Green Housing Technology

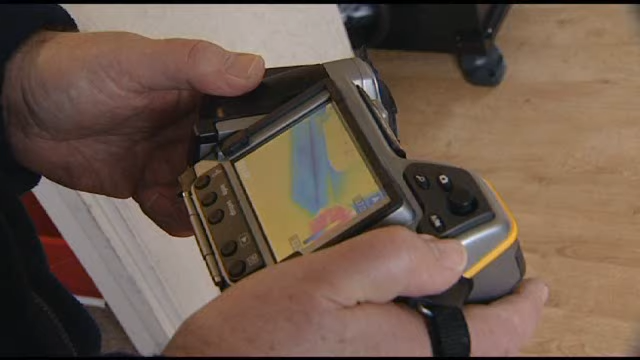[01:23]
And also we do thermal imaging, so we can see the hot and cold spots of the home,
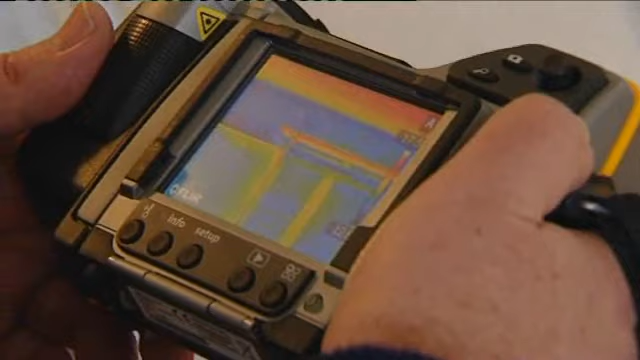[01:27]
and we can then tell the builders which of the areas of the house need to be treated and look at those in detail to make sure that they are done correctly.